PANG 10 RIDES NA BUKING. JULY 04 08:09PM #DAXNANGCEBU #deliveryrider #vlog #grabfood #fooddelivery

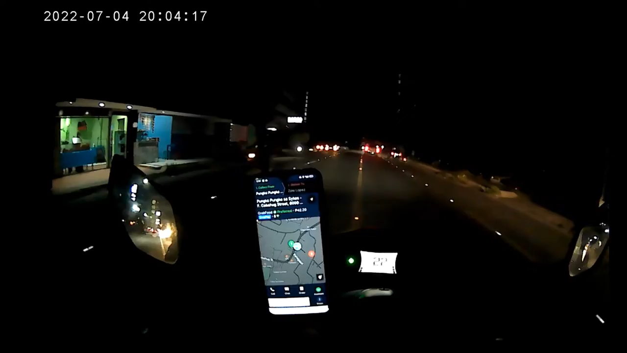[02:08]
Dito lang to mga idol, eh. Dito lang to mga idol, dito. Nandito na po tayo. Pagdating natin sa Easter Idol, I'm the restaurant. Okay. Tapos, puntahan natin ang gasser.
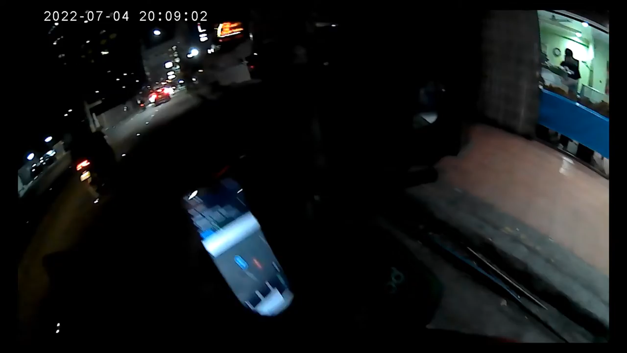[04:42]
Pumuntahan natin. Para ma... hindi pala nakasali sa peak hours to. Ah.
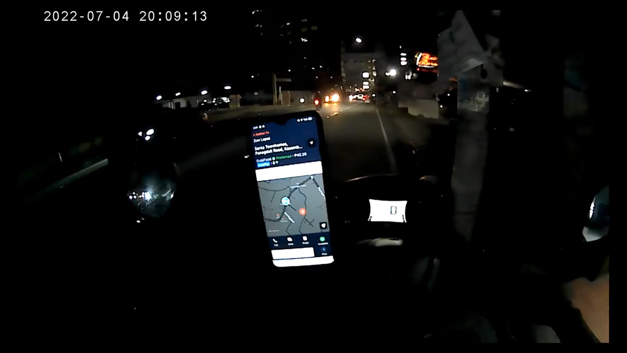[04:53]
punta na po tayo sa drop off point tayo doon sa
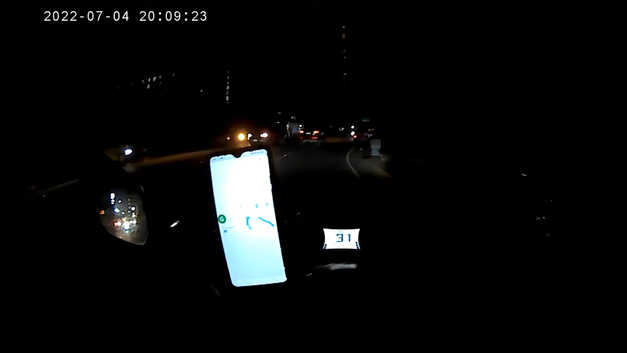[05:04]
customer natin. Saan ito? Saan dadaan? Dito. Ah, dito.
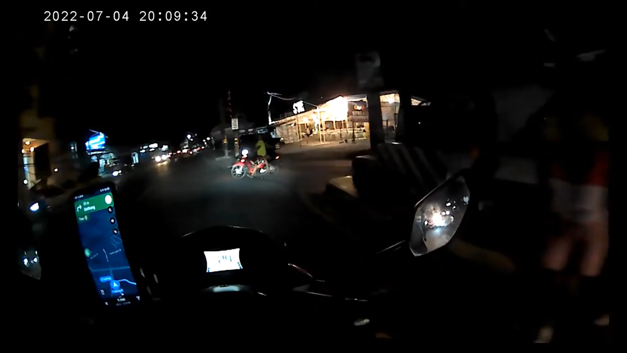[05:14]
Dito, dito po yung dadaan na ito.